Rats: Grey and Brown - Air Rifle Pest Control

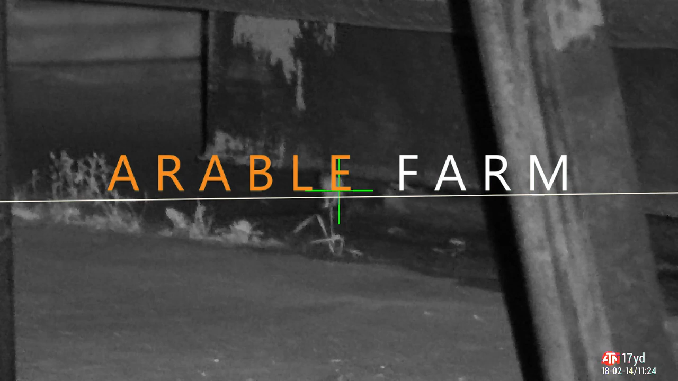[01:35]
A few rats to clean up here.
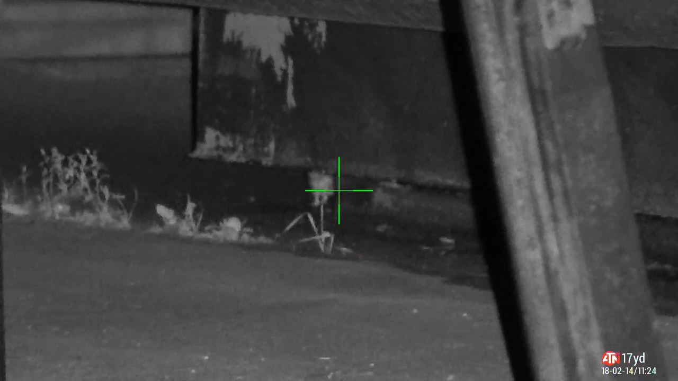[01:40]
First one underneath his supporter cabin, sitting there minding his own business. Just gonna put a hole in him.
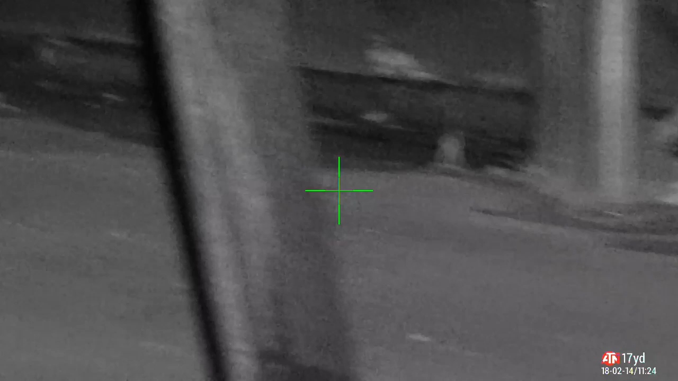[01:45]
Sorry about that.
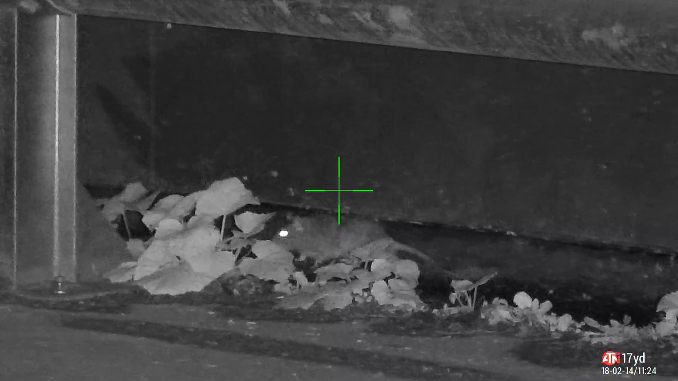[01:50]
His mate's on the hunt for some food. Just trying to get me footing because I'm on a very slippery bit of ground, so that's what the hesitation's about.
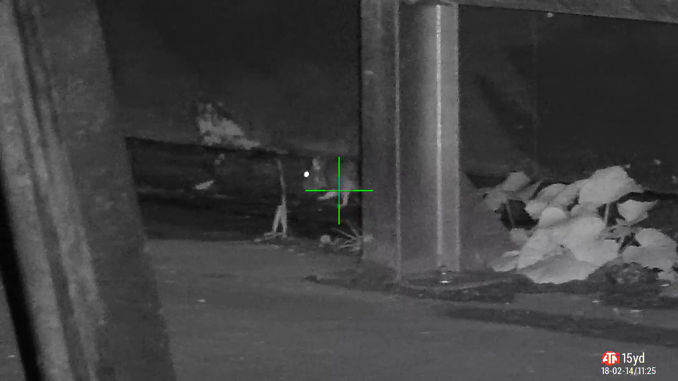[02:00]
But you'll see, hesitated a little too much and he disappears underneath.
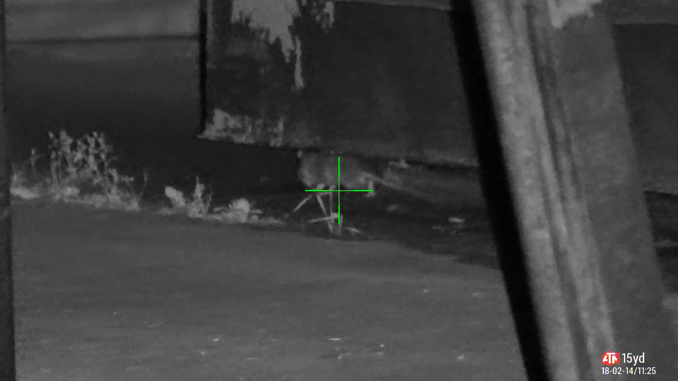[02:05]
However, the fool comes out again, and when he does, I put a hole in him.
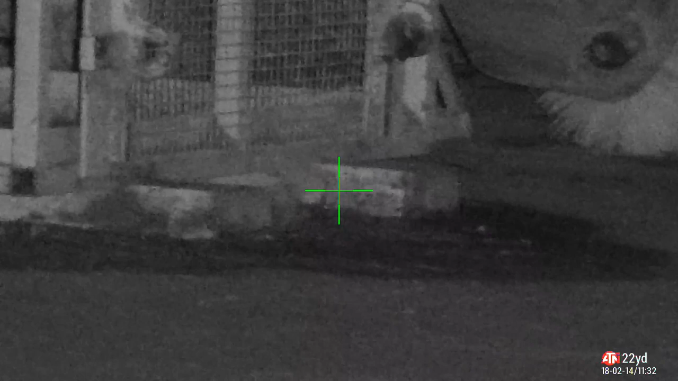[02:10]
No hesitating that time. Now the next one I've been after for quite some time. He keeps coming out underneath metal ducting and disappearing again.
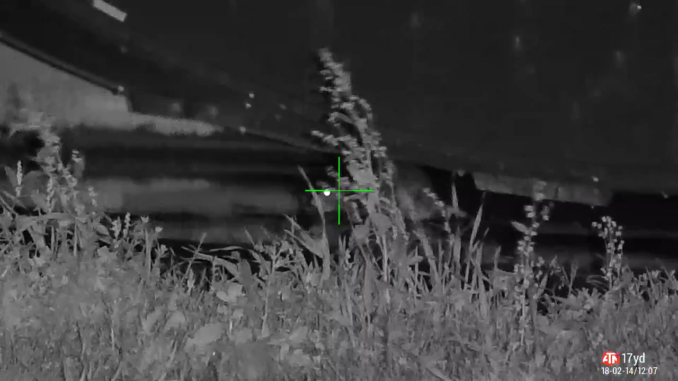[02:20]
Tonight I nail him. Punch a hole straight through his head from left to right. And what a mess it makes.
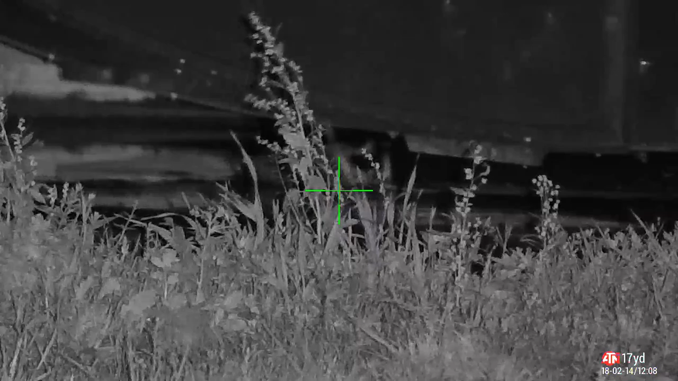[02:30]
These splashes of blood are about a metre and a half from the crime scene.
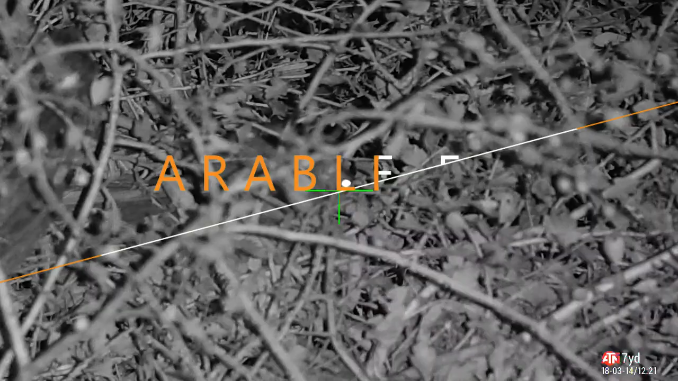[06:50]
Just going to pop over to the arable farm again. Got another couple of rats to pick off.
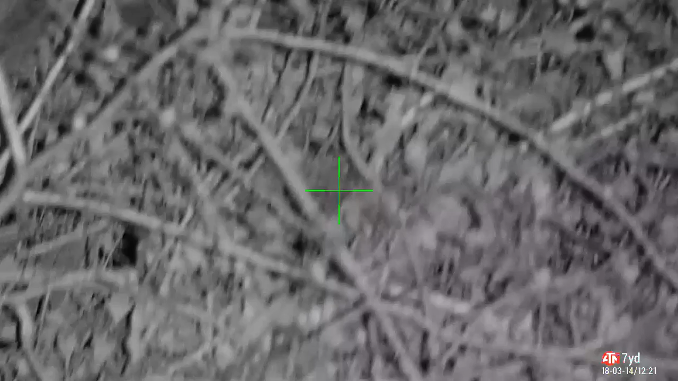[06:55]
That was a high body shot. He bolted off and died in the bottom of the hedgerow there, which I picked up, put him in the bin.
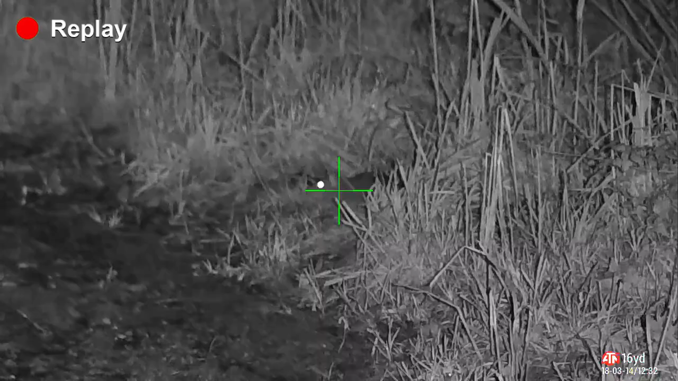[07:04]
Now this one was taking a long time, edging his way out of the undergrowth.
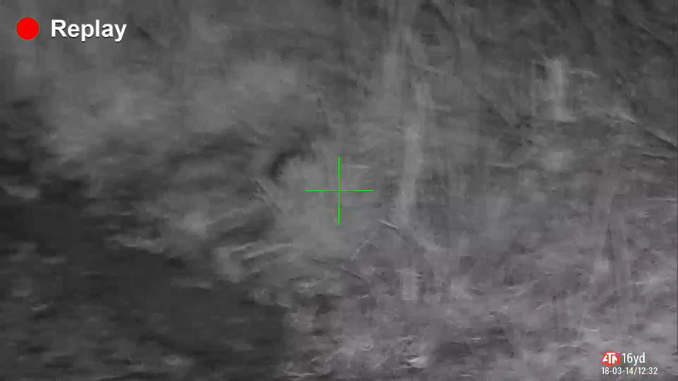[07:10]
He probably thought, do you know what, got nothing to lose. Let's get out there, get some of the feed off the roadside.